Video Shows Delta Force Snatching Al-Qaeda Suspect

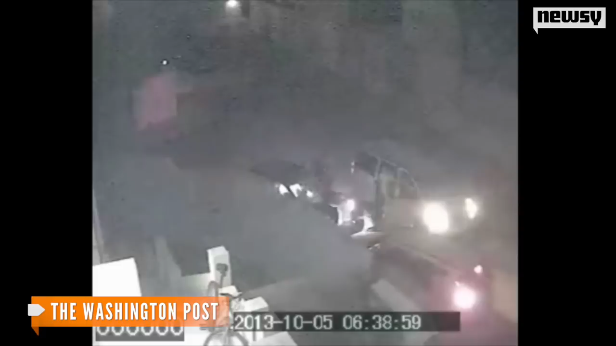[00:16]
You can see al-Libi's car stop in front of a house when men with what appear to be weapons jump out of a white van.